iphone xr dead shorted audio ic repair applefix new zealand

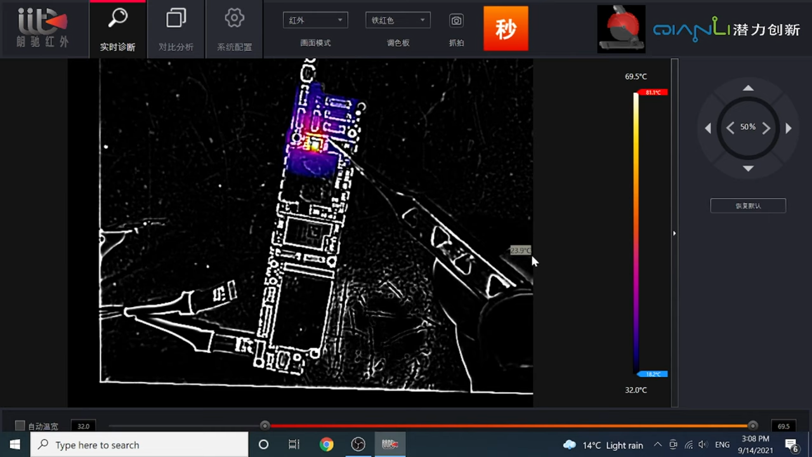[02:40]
On screen: scale top 69.5°C, scale bottom 32.0°C
power it up this ic here is showing heat so this is where the problem is